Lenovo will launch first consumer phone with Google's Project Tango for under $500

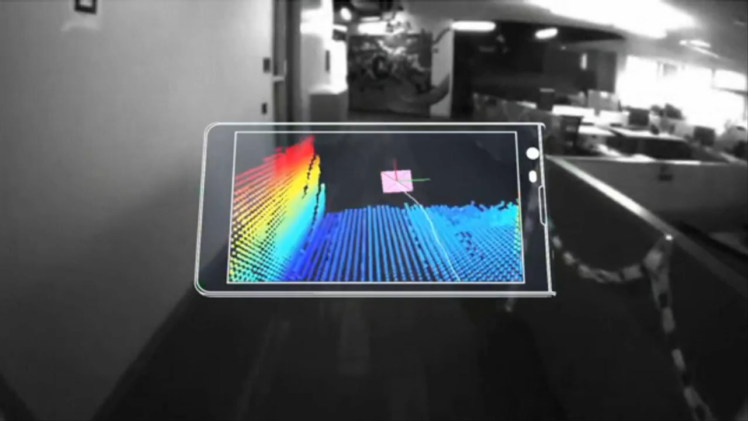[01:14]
Project Tango-enabled devices can recognize places they have been before, like your living room, the office or public spaces.
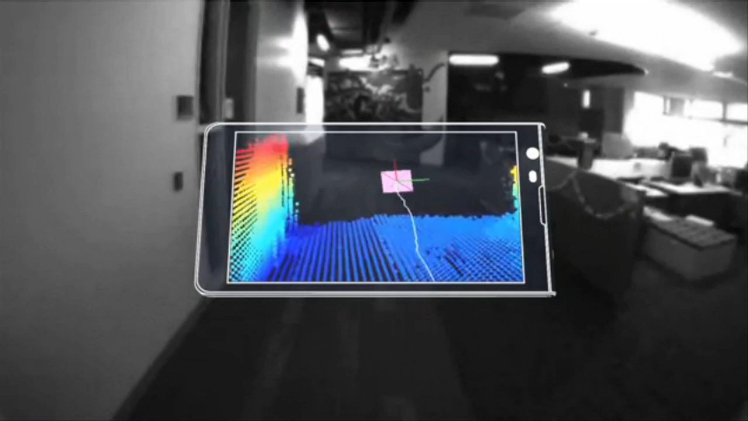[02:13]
image processing and special vision sensors.